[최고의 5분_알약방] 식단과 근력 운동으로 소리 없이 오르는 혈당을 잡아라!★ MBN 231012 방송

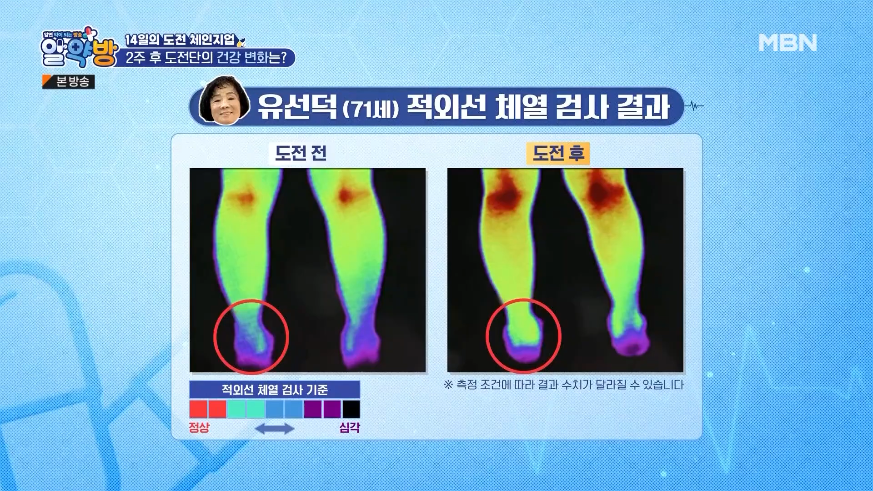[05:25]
지금 좀 보이네요. 그만큼 혈액순환이 좋아진 겁니다.
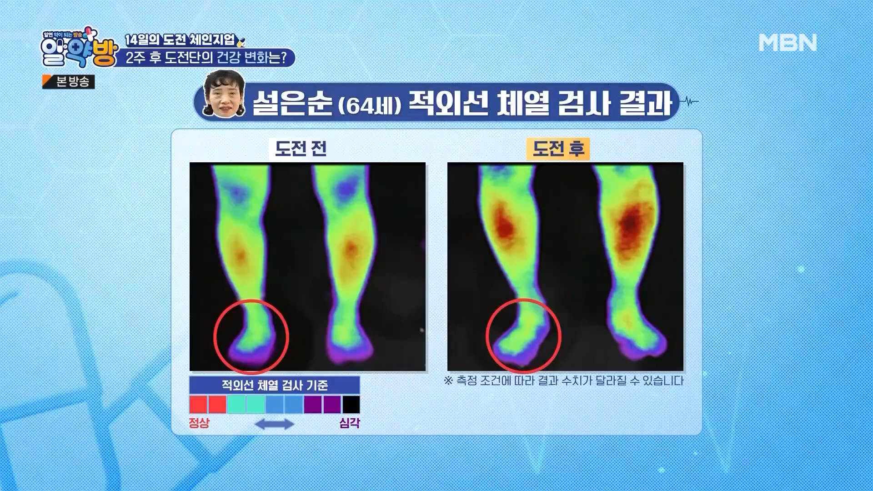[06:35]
손에도 마찬가지. 그 전에 끝까지 태파라고 했거든요.
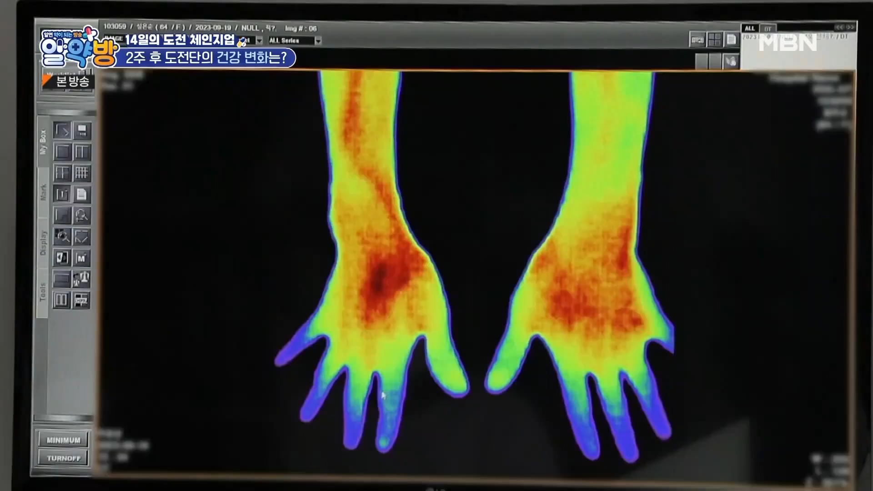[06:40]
초록색이 이렇게 내려온 거 많고 순환이 좋아진 겁니다.
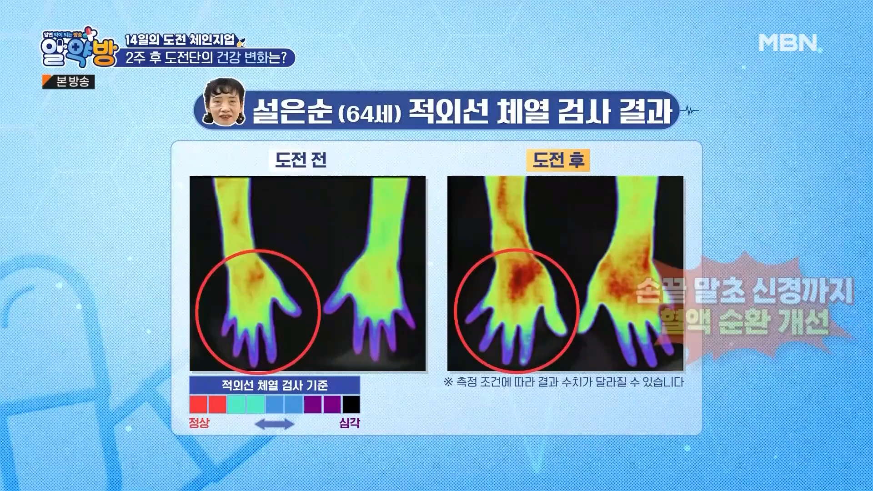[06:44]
손끝 역시 혈액순환이 원활해졌으며 체지방은 줄었지만 골격근 양이 증가하면서 혈당이 낮아진 것을 확인했습니다.